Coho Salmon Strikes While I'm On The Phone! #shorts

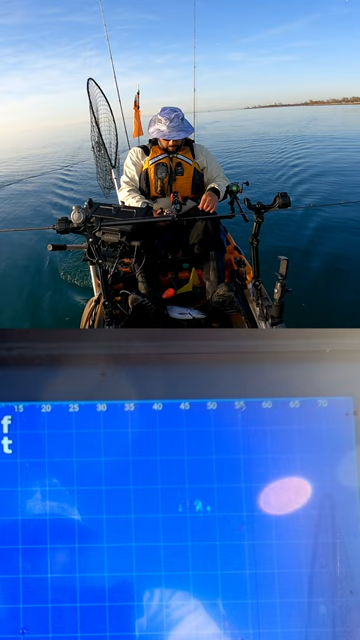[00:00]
It's one of those, you know, crank, quick snaps or whatever. Yeah, yeah, yeah. Okay. All right, because I just didn't want to re-tie everything, so. No, I just... Oh, oh, I just got a fish. He just hit while I'm... Okay, okay. All right. Bye. Oh, my God. Guys, I'm literally setting this line out and he just smashed it. That was insane. You can see him on the... You can see him on the live scope. He was over there eating it.